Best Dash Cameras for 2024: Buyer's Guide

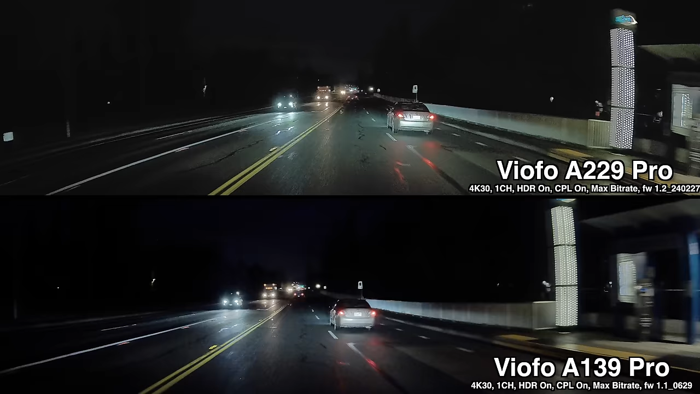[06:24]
You see, I find it offers better nighttime video quality, especially when it gets super dark, which was a situation that really seemed to stress the A139 Pro's front sensor.
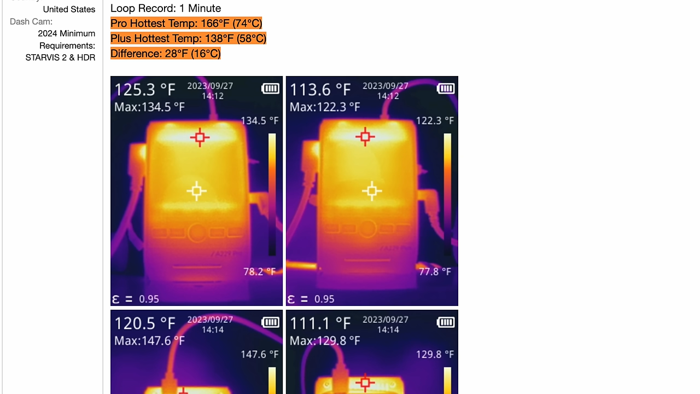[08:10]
Panzer Platform over on the dashcam talk forums has found that the A229 Plus actually runs cooler than the Pro does,
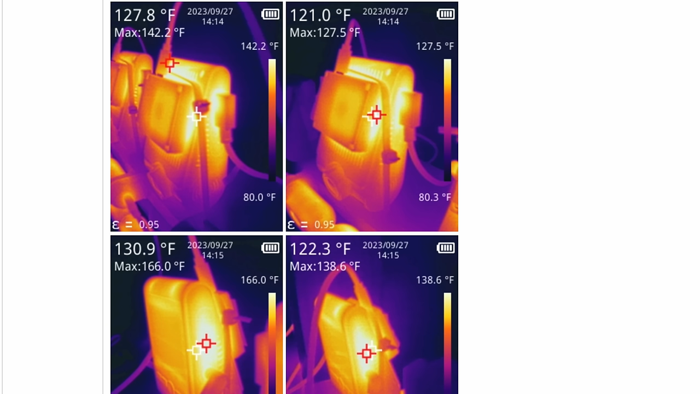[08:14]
which kind of makes sense because it's only recording at 2K instead of at 4K, and so it's going to be less demanding, putting less stress on the dashcam's processor.
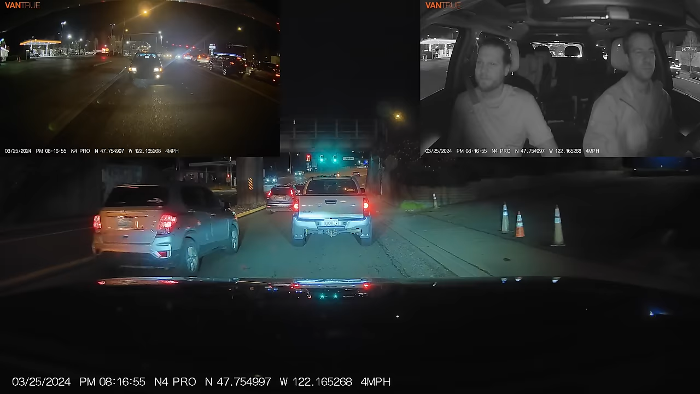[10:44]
However, HDR is mostly a help at night. In the daytime, it can actually lead to more motion blur. So I wish that the Vantrue offered an automatic HDR feature that could turn the feature on and off based on time of day.
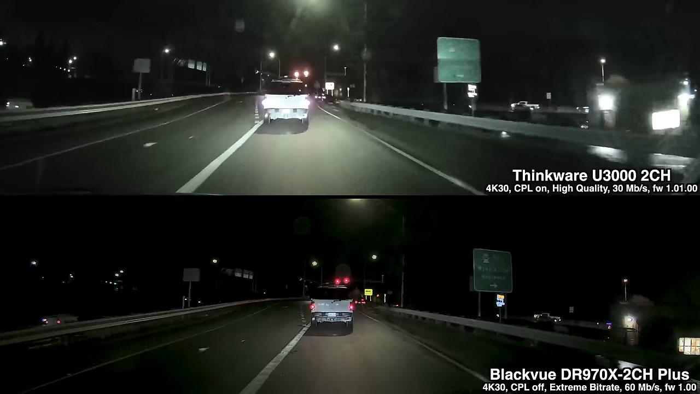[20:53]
And then as far as a couple other things, like Thinkware, they don't offer any sort of HDR functionality.
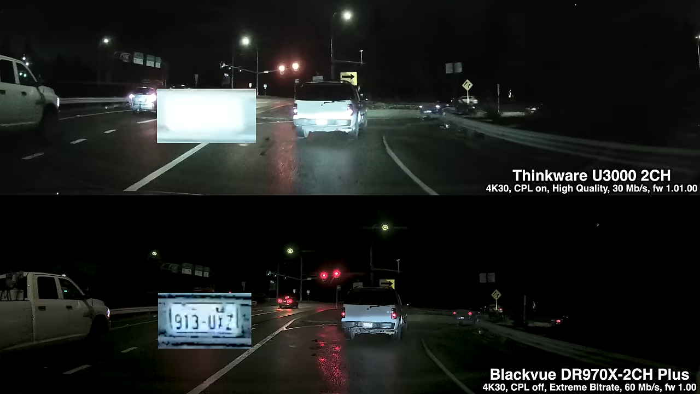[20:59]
But with the BlackVue, I do see improved dynamic range compared to the Thinkware dashcams.